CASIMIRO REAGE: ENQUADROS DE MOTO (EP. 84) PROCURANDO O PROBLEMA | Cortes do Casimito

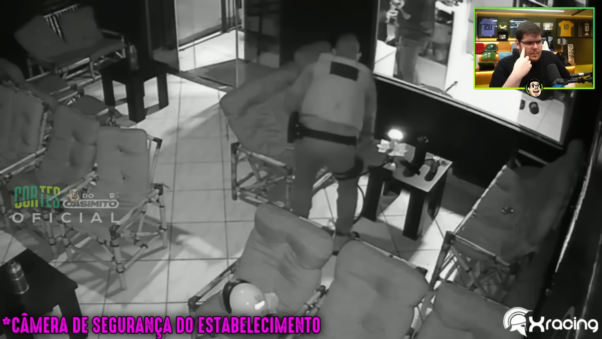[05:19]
A primeira coisa que ele vai olhar é embaixo do bagulho.
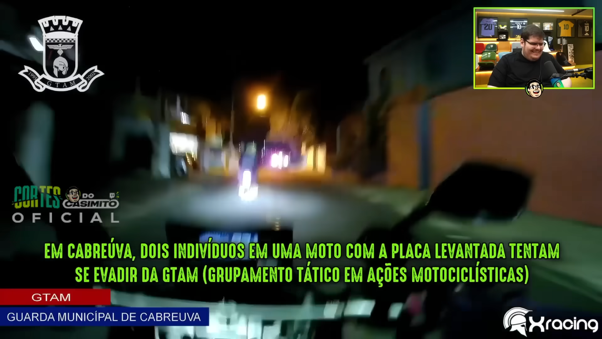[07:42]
Tentam se evadir da GETAM, Grupamento Tático em Ações Motociclísticas.